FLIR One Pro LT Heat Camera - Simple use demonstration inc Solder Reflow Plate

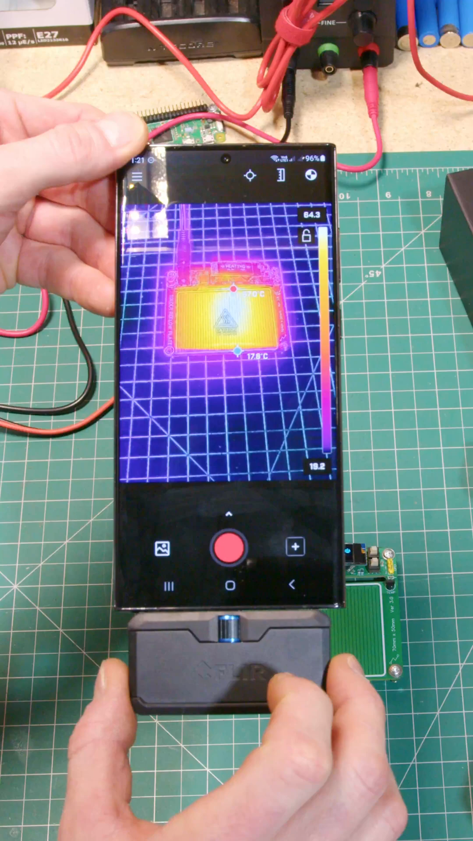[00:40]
That's probably going to be a problem. If anything's not aligned though when you're trying to use this, hit the button, hit camera alignment, and you can align the IR with your actual phone. You can see there, the MOSFET's getting hot. I'm going to have to stick something on that. Solve that one. Until next time, FLIR Camera's awesome. Like and subscribe, let me know if you want to see more. Catch you guys next time.